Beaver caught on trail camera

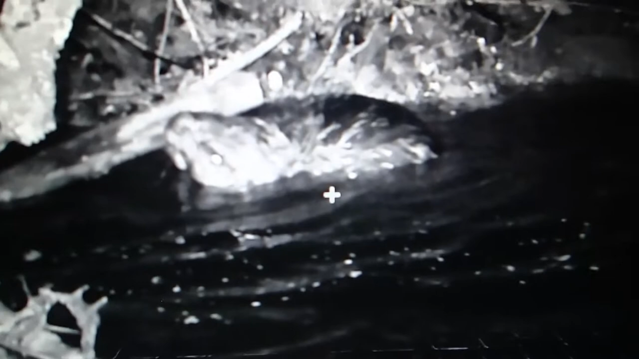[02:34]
Hey, show them our gifts that we have.
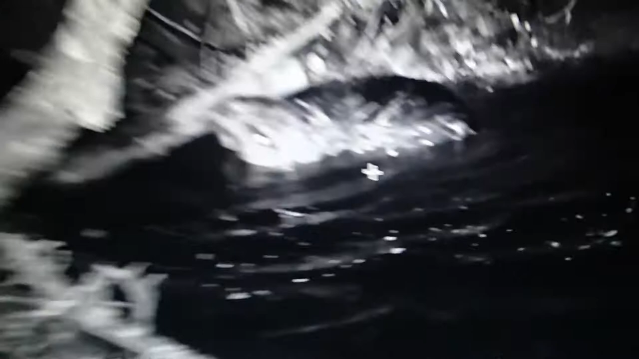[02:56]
All right, I don't know if y'all can see this guy or not, but that's him.
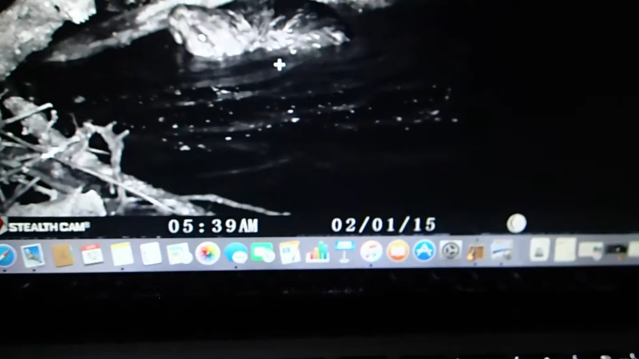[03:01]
And according to this, it was last year at 5:39 a.m.
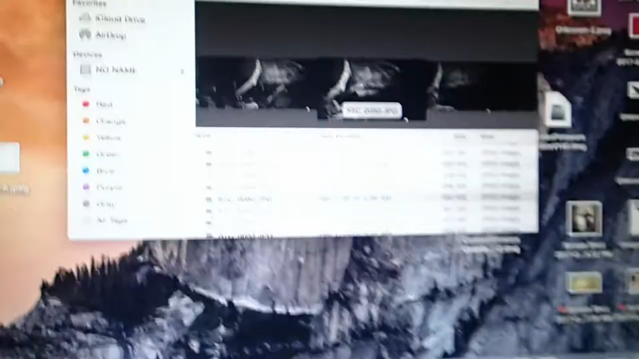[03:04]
We know that ain't right. Last year. Tom, that's all, buddy. That's what the time stamp is, bud. We got to fix it. Yeah. There's his tail leaving.
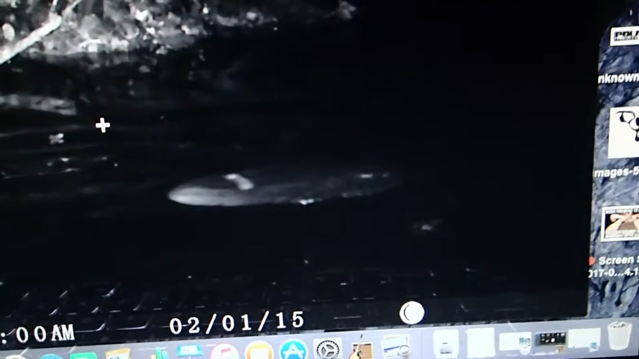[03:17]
You can't really tell. I think it's humongous.
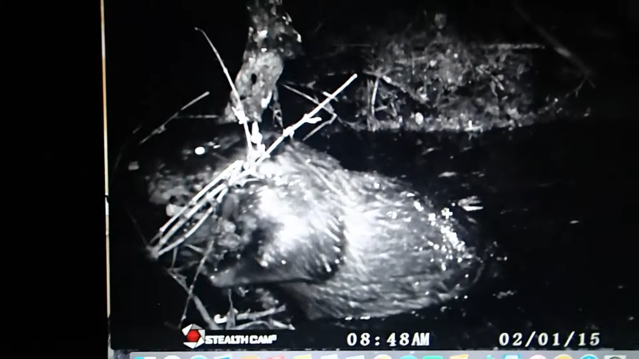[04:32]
That's his eye, the left hand corner. As you can tell, he's making another dam, it looks like.
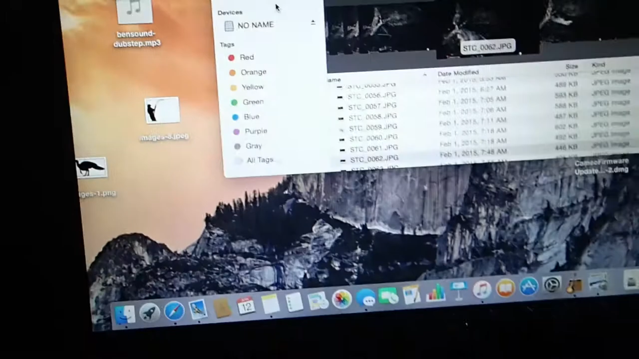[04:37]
Yep. Because every picture we went through just a minute ago,
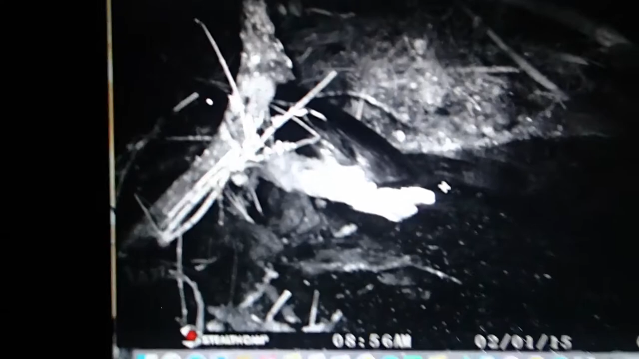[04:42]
it's just logs sitting on the dam in the tree.
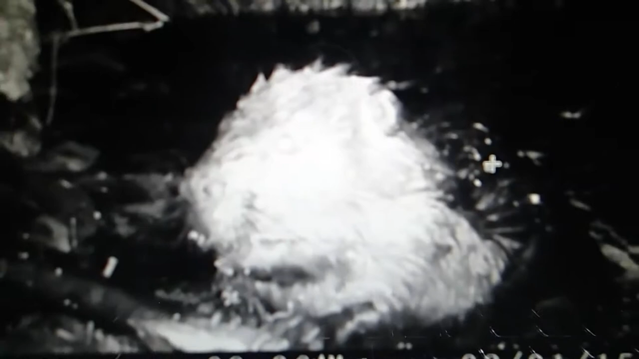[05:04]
Oh, look, that little beady eye. Perfect for a 22 round.
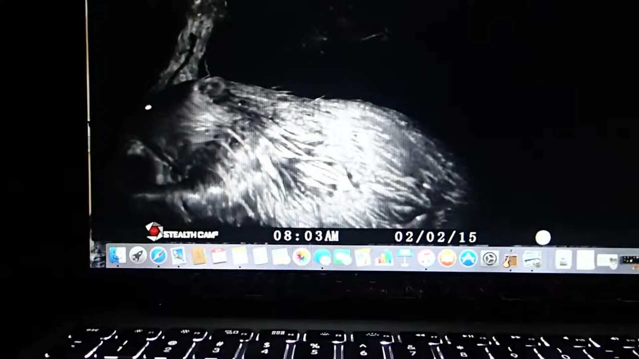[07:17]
He's a heavy sucker. He's probably big as Tyler.
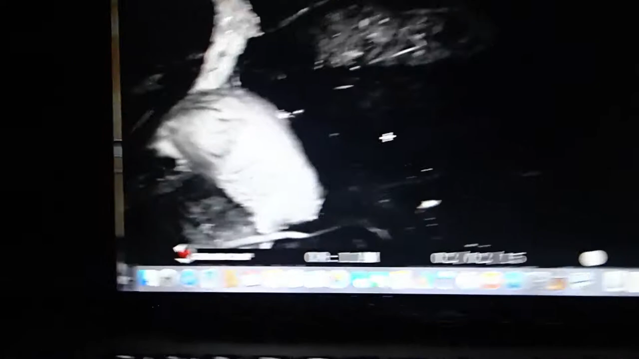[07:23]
He don't feel good, so that's why something. He's outside. But anyway, guys.
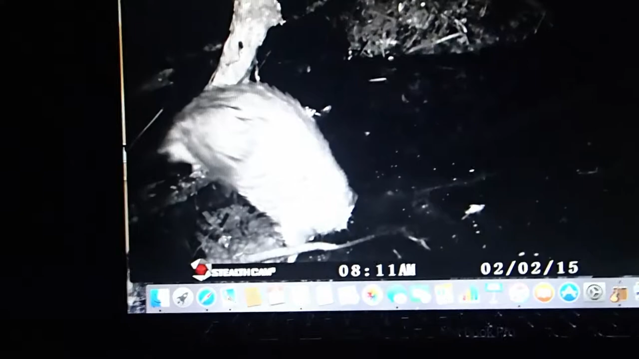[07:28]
I tried. The pictures, I mean, we did get him on camera, but,